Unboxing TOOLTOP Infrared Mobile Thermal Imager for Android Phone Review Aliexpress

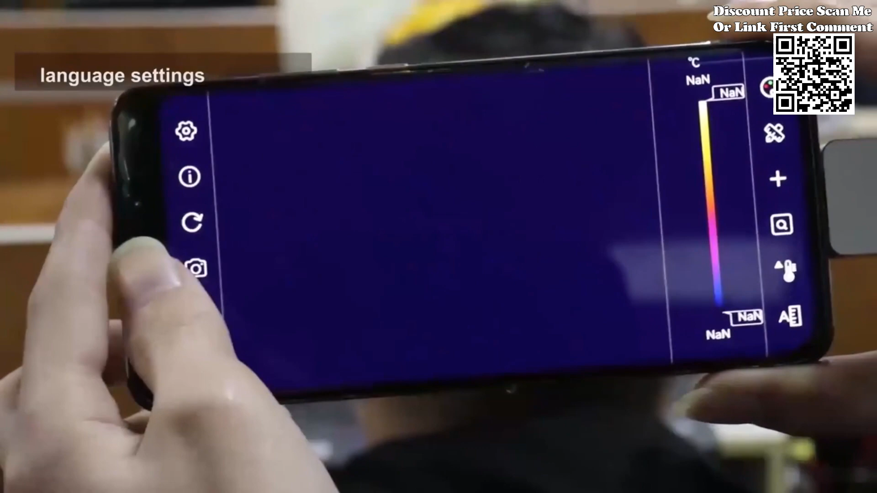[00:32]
With a temperature measurement range spanning from minus 15 degrees centigrade to 600 degrees centigrade,
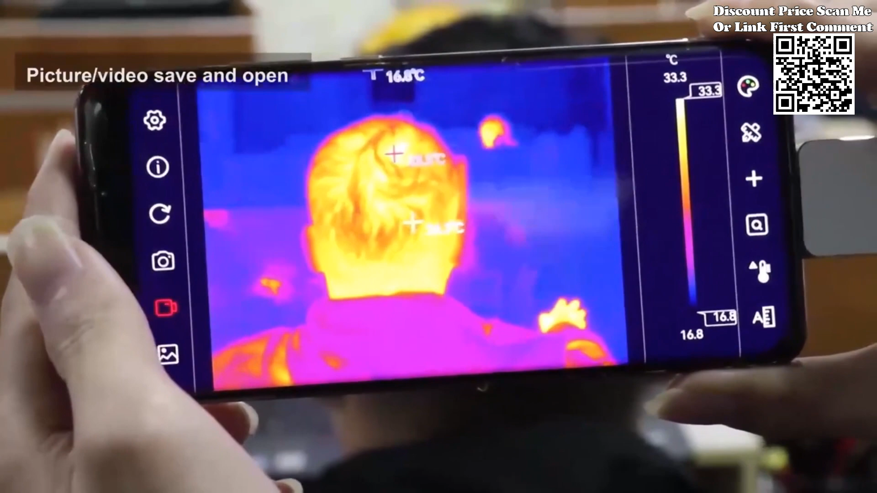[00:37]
On screen: scale top 33.3°C, scale bottom 16.8°C
the Tooltop Infrared Mobile Thermal Imager offers versatility for a wide range of applications.
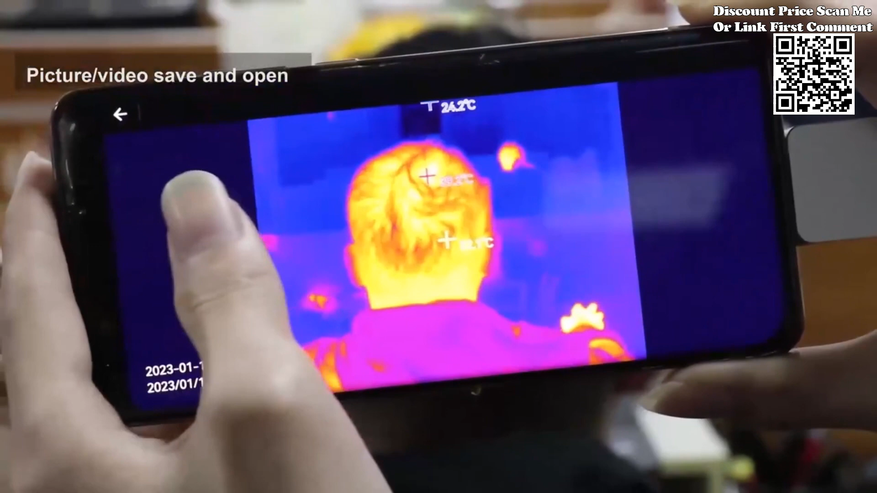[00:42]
What sets it apart is its support for high-temperature alarms and customizable alarm thresholds,
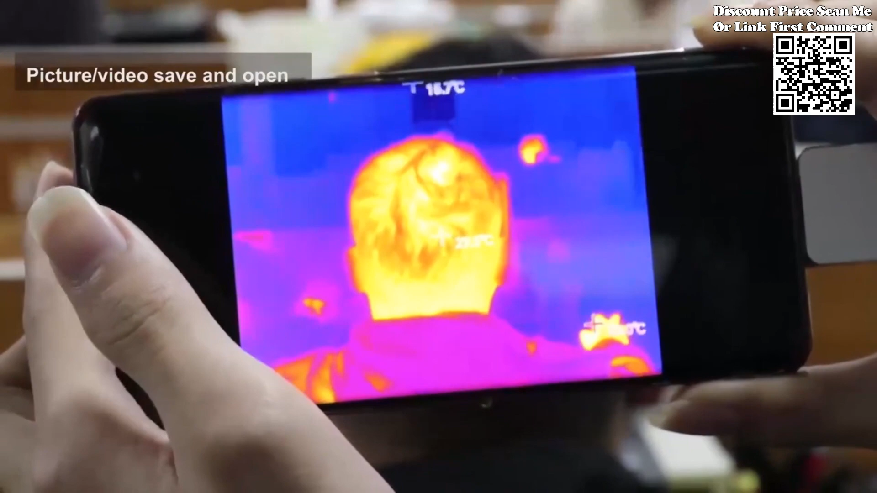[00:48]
allowing users to set alerts for critical temperature thresholds.
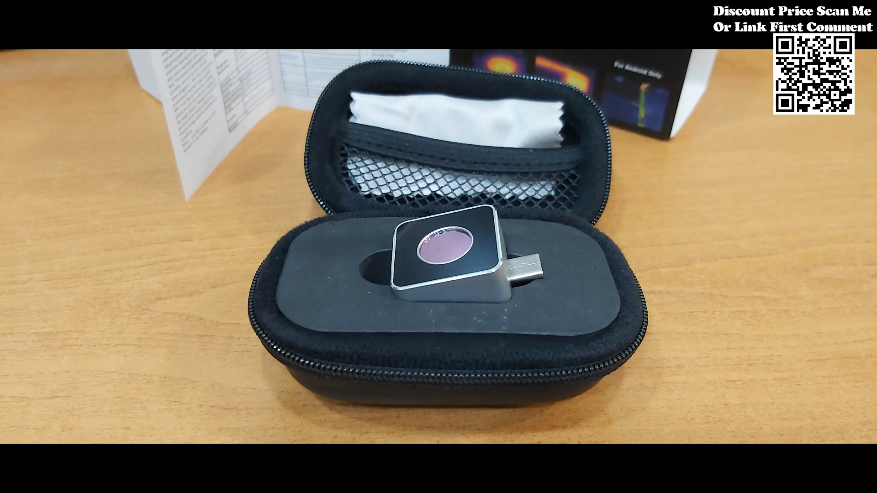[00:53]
This feature ensures timely detection of potential issues, enabling proactive maintenance and preventing costly downtime.
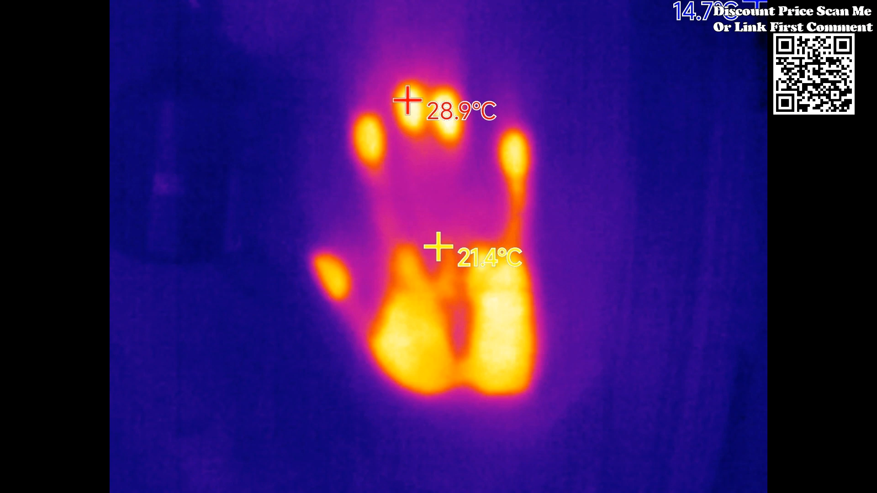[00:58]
Another standout feature of the Tooltop Infrared Mobile Thermal Imager is its ability to display user-defined temperature range screens.
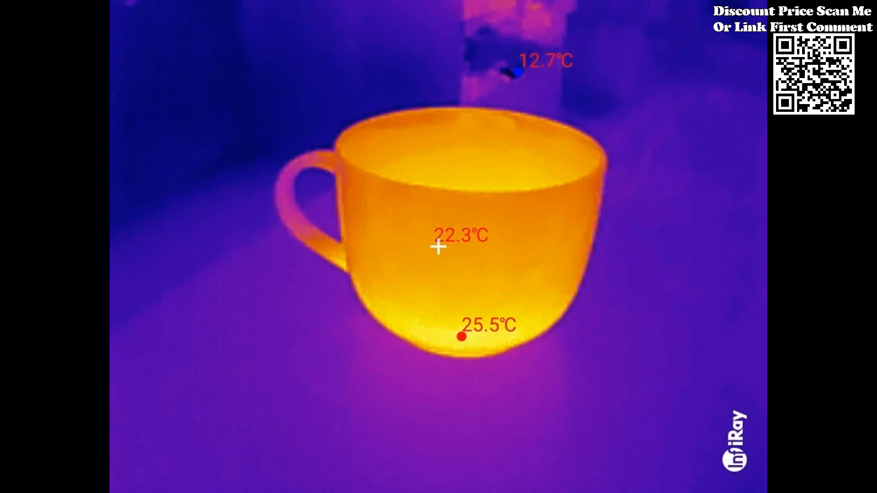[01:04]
On screen: spot 22.3°C, max 25.5°C, min 12.7°C
This functionality opens up numerous use scenarios, particularly for highlighting high-temperature regions of interest.
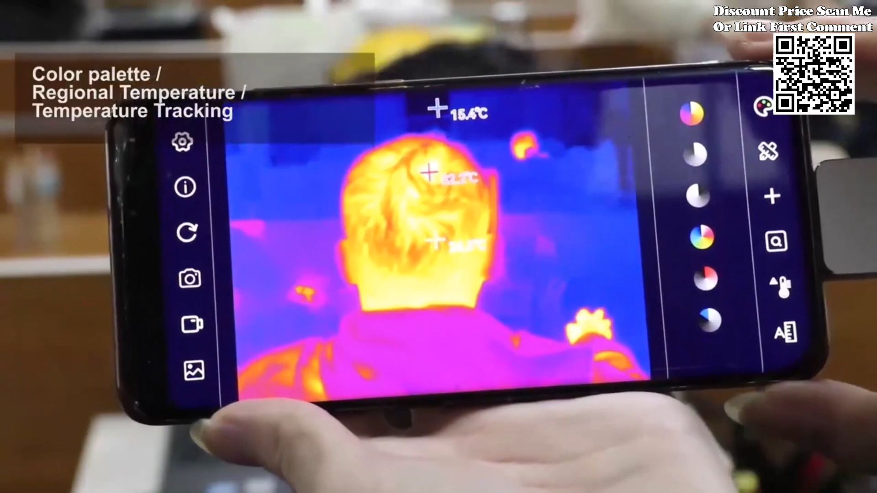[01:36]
Users can add points, lines, and rectangular boxes to thermal images for regional temperature measurement.
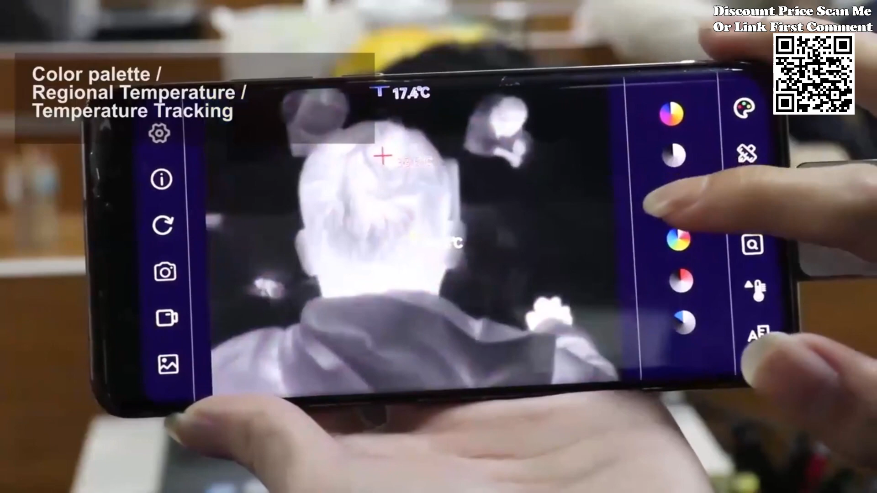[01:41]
Furthermore, these annotations support high and low-temperature tracking as well as high-temperature alarms, ensuring thorough analysis and detection of anomalies.
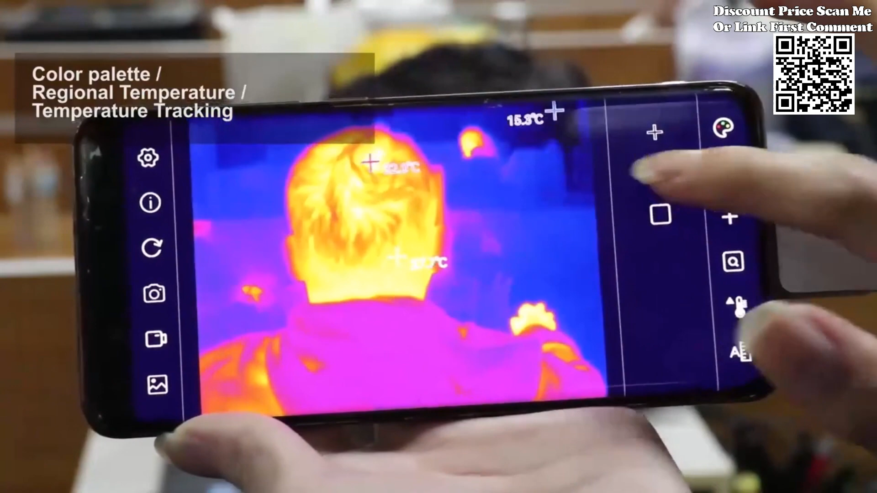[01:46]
The Tooltop Infrared Mobile Thermal Imager for Android
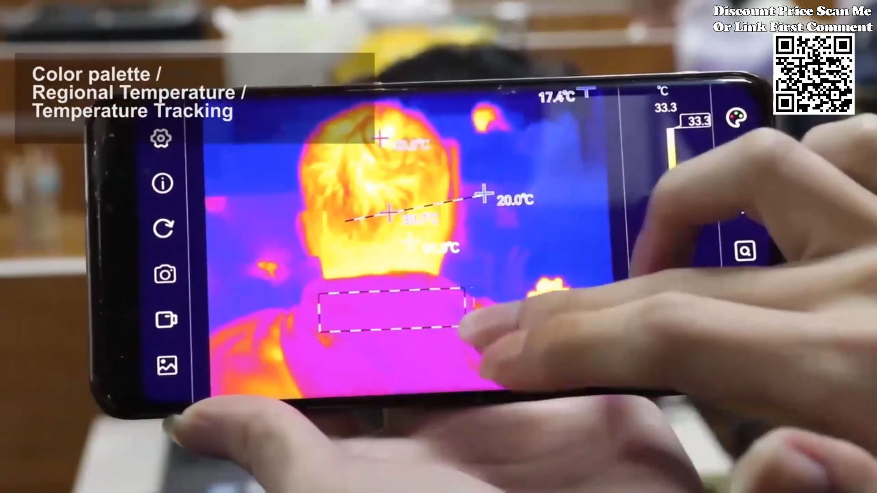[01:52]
phones sets a new standard for thermal imaging technology, combining precision, portability, and versatility in a compact and convenient package.
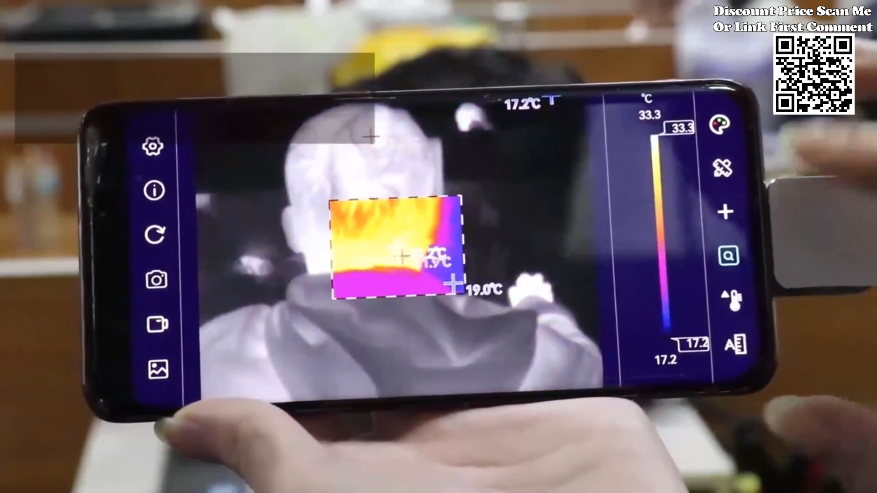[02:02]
On screen: scale top 33.3°C, scale bottom 17.2°C
With its wide temperature range customizable alarms, user-defined temperature range screens, and advanced analysis tools,
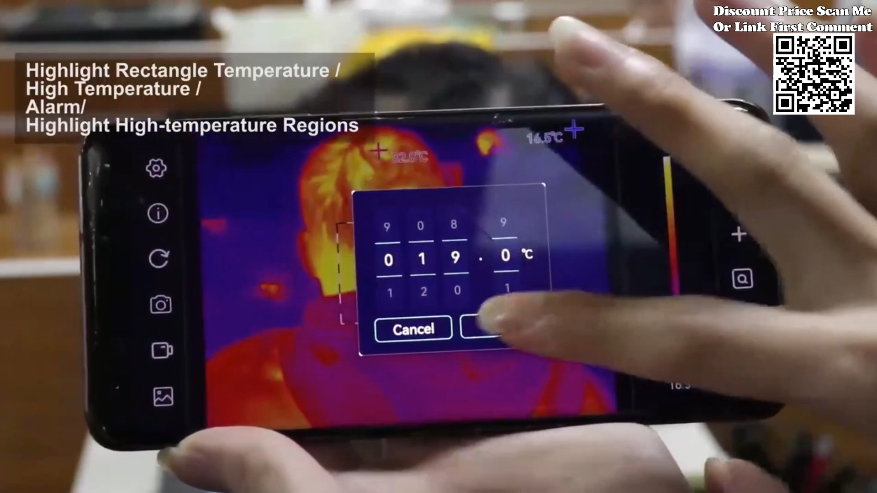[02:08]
this thermographic camera empowers professionals to tackle thermal imaging tasks with confidence and efficiency.